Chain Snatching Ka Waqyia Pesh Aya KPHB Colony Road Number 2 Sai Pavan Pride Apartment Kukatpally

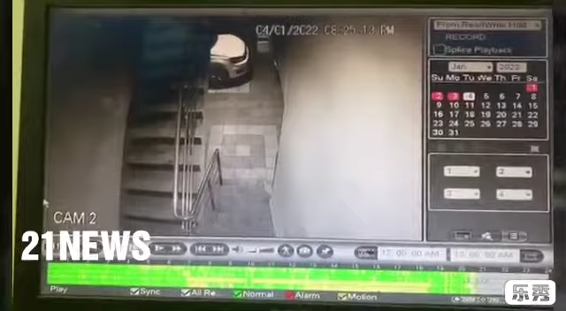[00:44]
లాగేసాడు ఇంటి దగ్గరేనా అది ఫోకస్ పట్టలేదు ఆ కెమెరా రన్నింగ్ క్యాచ్ మళ్ళీ లాగేసాడు ఇప్పుడు ఆ మళ్ళీ గురికింది కదా నెట్